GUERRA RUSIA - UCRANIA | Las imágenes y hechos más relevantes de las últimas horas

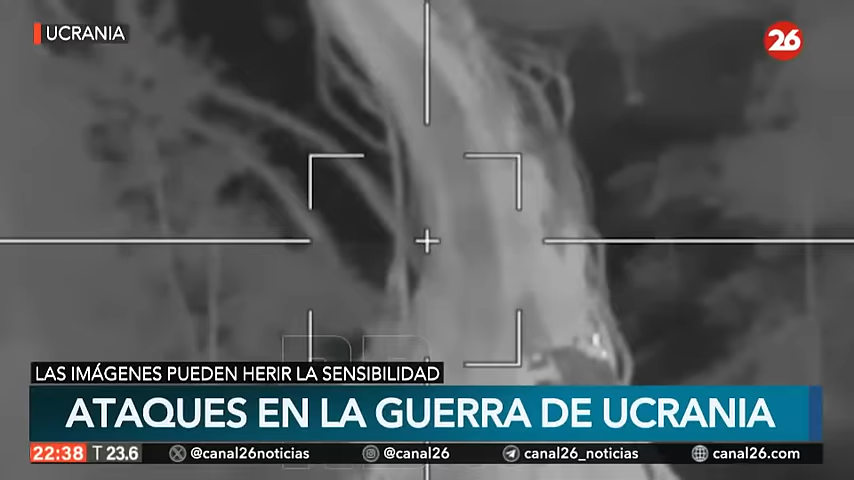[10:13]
Si bien no hay mayores avances, los diferentes líderes internacionales interpretan que la paz está lejana, que hay que estar muy atentos o pensar en un potencial ataque o defensa contra el gobierno de Rusia, como lo marcaban las autoridades de la OTAN, la Organización del Tratado del Atlántico Norte. Y estos son, si vemos, se logra percibir el momento en el cual se da el ataque final en esta guerra sobre tierras de Ucrania.